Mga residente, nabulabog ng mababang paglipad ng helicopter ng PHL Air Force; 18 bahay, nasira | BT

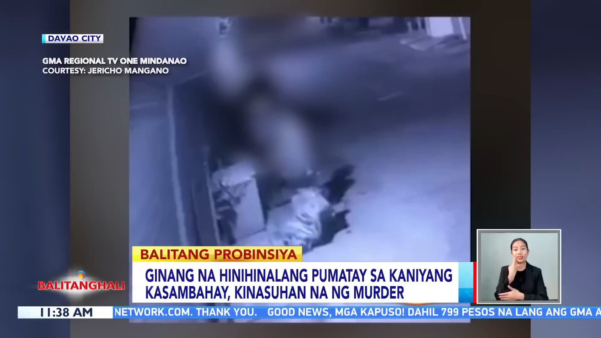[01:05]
Nang itong linggo, nakunan sa CCTV ang paghila ng suspect sa isang trolley na karga ang bangkay ng biktima na nakabalot sa trapal.